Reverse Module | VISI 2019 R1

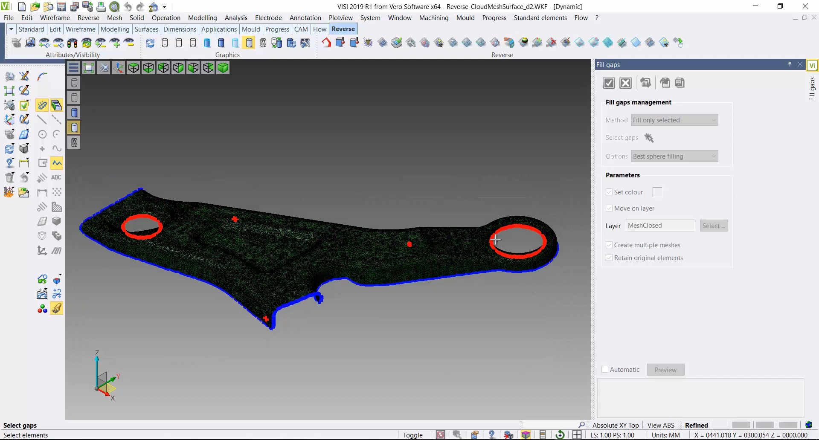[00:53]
This window, select the geometry, deselect the areas I do not wish to fill in. You can see there's a few highlighted areas.
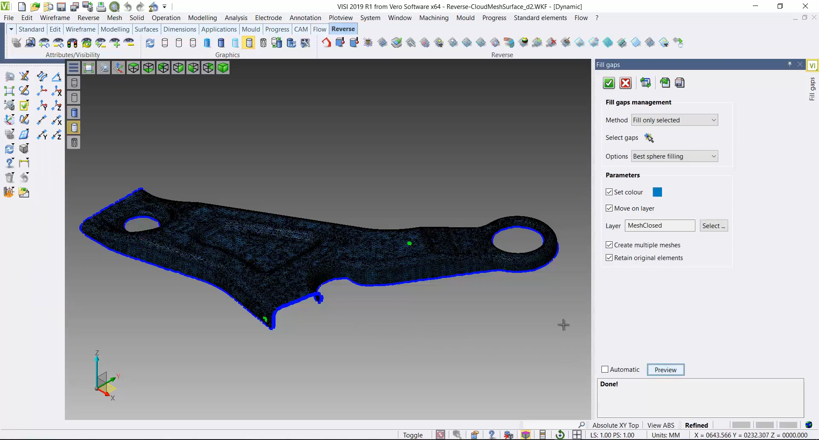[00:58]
Preview and you can see I've filled those gaps automatically. Accept that result. So now I'm going to use a smoothing function to try and smooth out the transition between all the triangles within the mesh.